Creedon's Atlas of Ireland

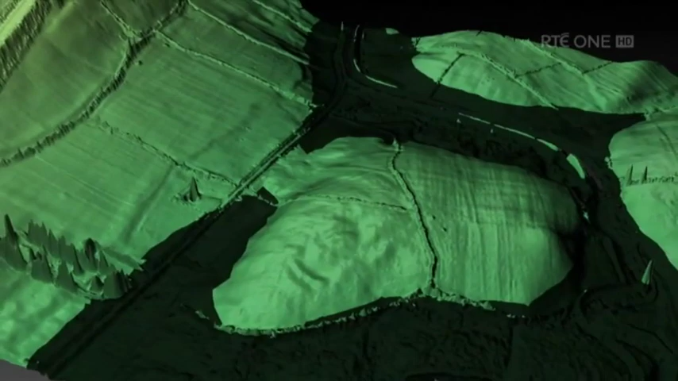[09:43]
It's just giving you a hint that there's some form of feature here.